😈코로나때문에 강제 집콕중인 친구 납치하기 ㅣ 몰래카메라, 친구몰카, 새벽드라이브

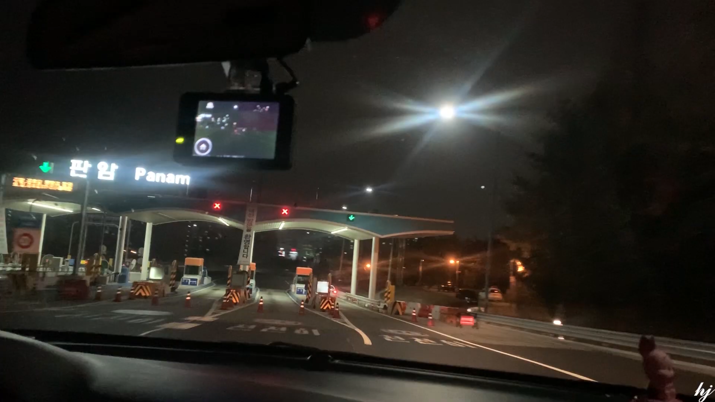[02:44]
파남으로 들어왔네요 여기로 가래요 이제 대전에 들어왔습니다 와 상태 왜이래?
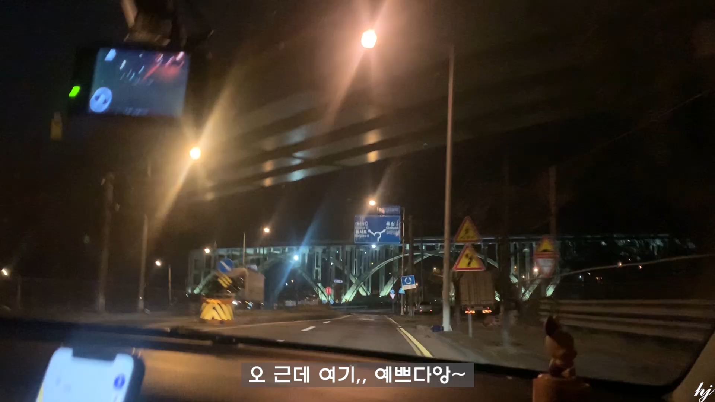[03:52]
예쁘다 예쁘다 예쁘다 일단 정지라는데 일단 정지 아 이거 회전교차로 돌아